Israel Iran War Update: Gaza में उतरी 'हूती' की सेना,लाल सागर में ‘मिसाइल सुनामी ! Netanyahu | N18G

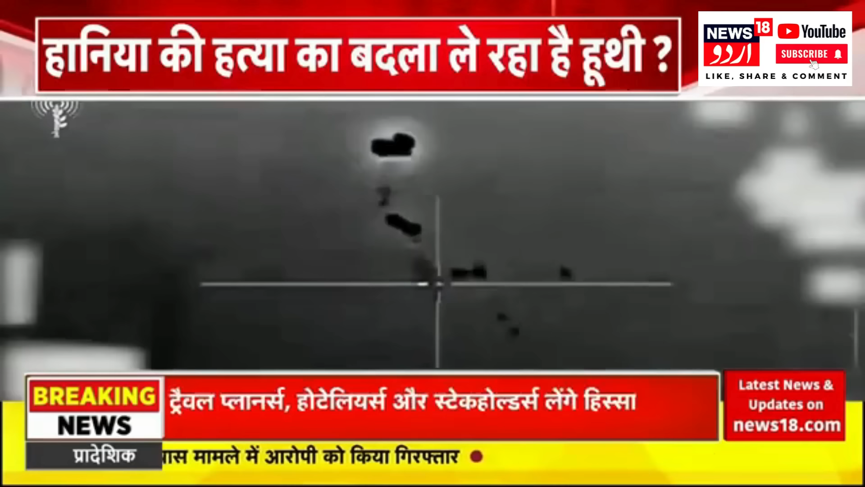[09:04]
इस तरह का एक इसराइली हमला यمن में हूथी के ठिकानों पर हुआ था 20